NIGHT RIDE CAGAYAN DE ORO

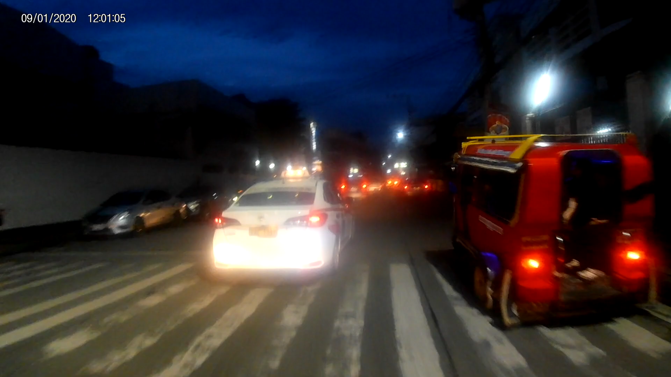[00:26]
Tapik-tapik yung pamahoy sa mga bante karoon, mga sakyanan, mga workers.
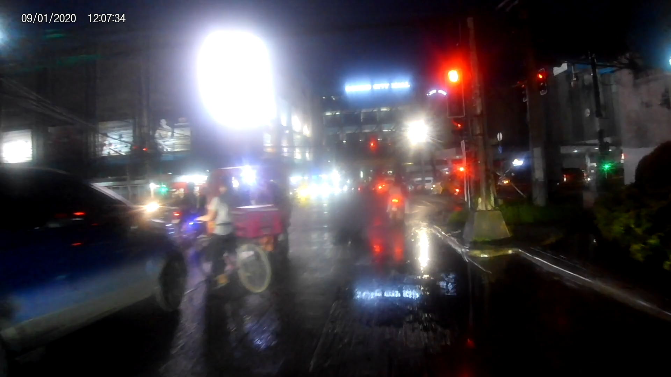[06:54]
Ayan ang Sinto Mall, o guys, ano, City Mall, at bang, ganyan, nasa Rino Chort. O, dito sa unahan, guys, SM Downtown.
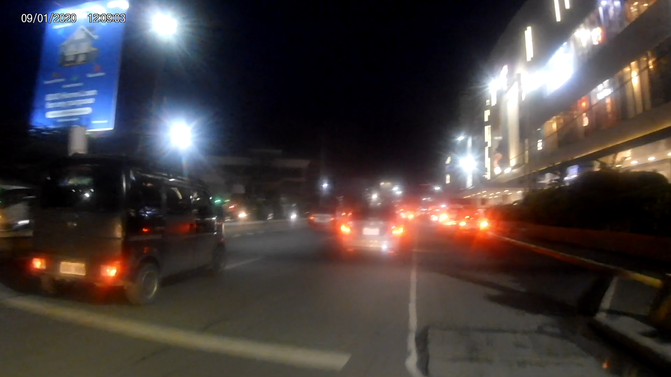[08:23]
Sa SM Downtown, guys, nakaisa ko SM Downtown. Night ride niya sa CDO.